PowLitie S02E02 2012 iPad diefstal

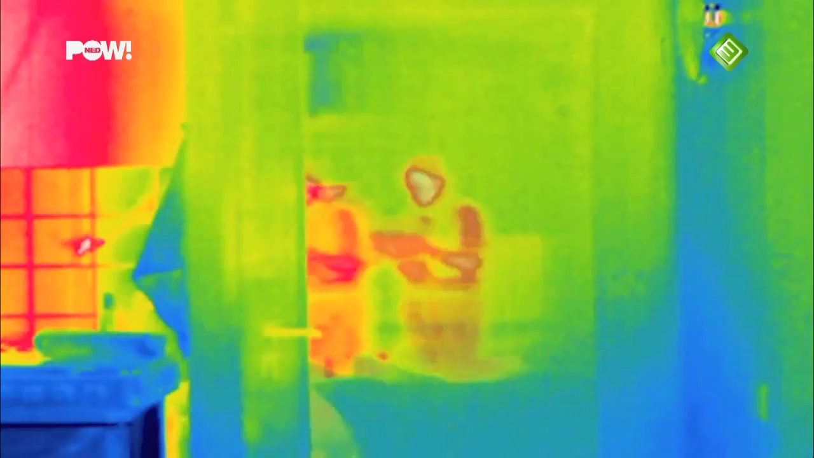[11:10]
We schakelen alvast over op de warmtebeeldcamera.
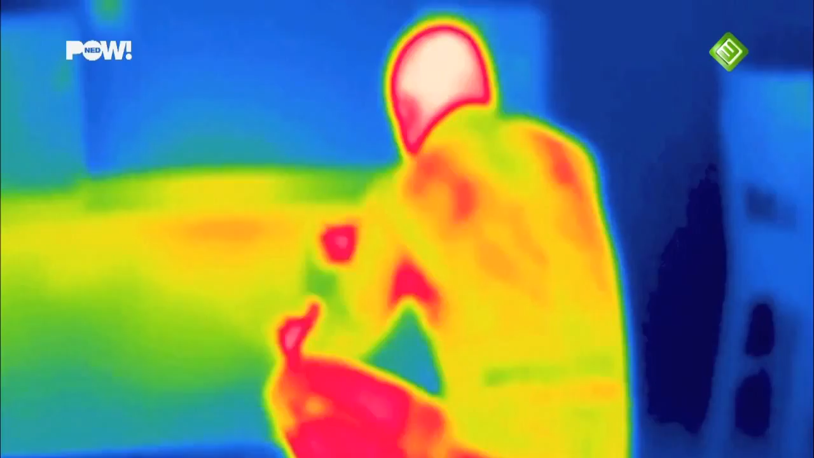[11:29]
De stoffen zijn onschadelijk voor mensen.
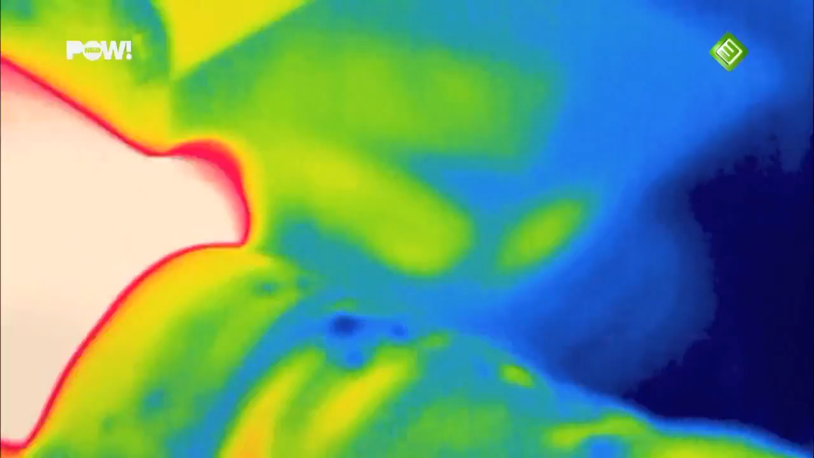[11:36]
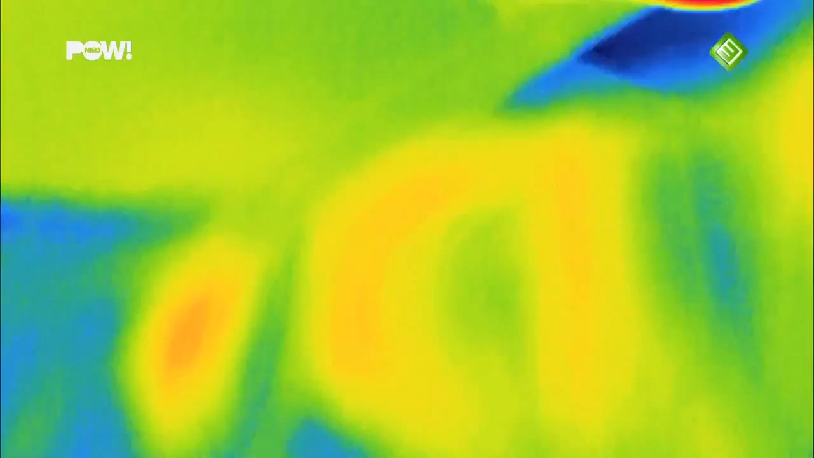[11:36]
Hij ziet de echte kostbaarheden over het hoofd.
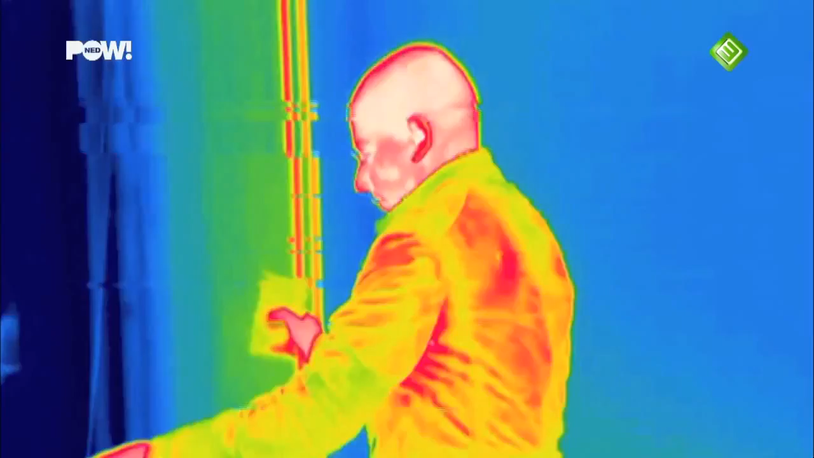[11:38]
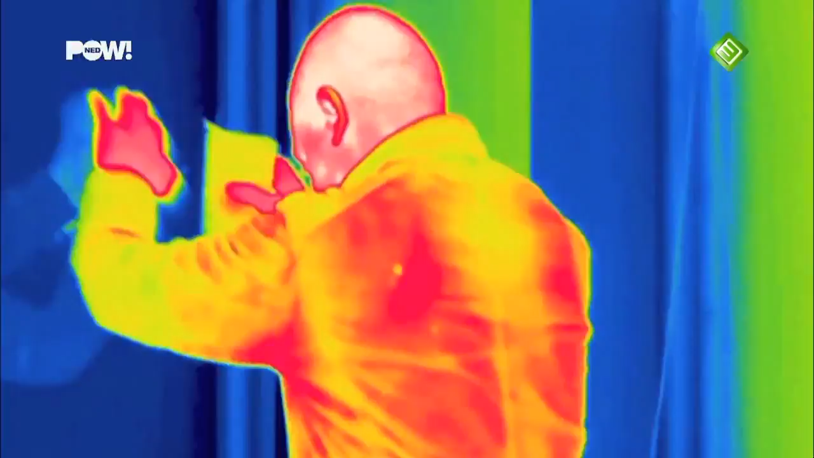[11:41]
Daarna probeert hij met zijn buit de uitgang te vinden.